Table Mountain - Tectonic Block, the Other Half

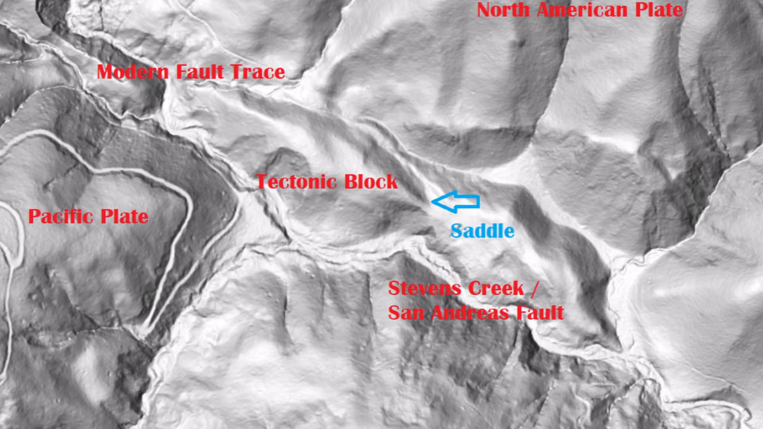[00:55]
there's a big chunk of the block up there there's a saddle and then there's a like another